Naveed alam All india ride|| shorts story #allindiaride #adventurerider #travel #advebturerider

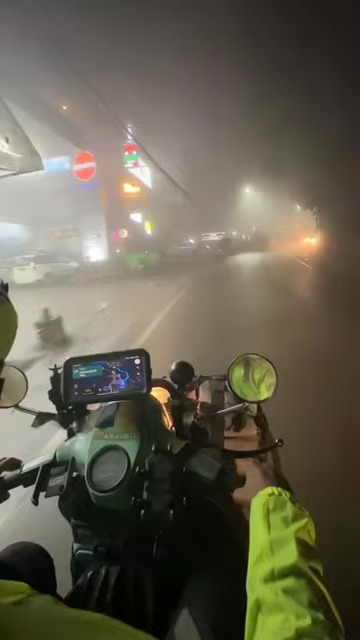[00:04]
नौर्सिकिम राइड के लिए पूरा दिन स्कूटर बारिश में चलाने के बाद रात को हम पहुच चके गैंग टॉक सिकीम लेकिन यहां पहुचने के बाद हमें पता चला यहां परमिट बनवाना होगा और अपनी स्कूटर लेकर हम नौर्सिकिम नहीं जा